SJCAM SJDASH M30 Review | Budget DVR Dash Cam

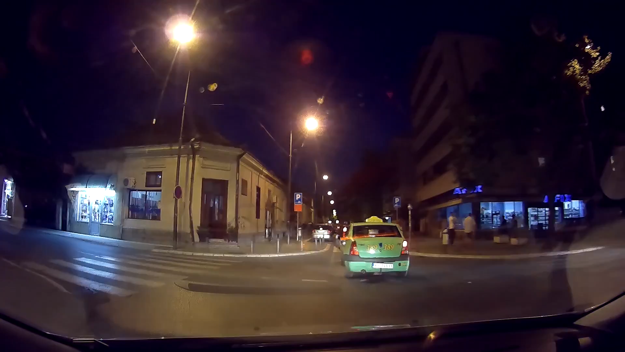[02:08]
which are decent considering price of this dashcam.
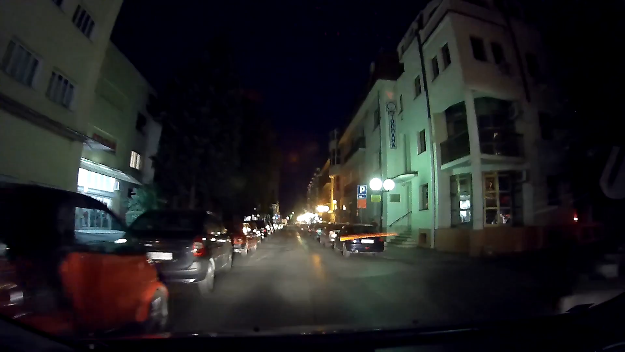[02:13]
Number plates are clearly visible if they aren't and directly lighten it with your or other car main lights.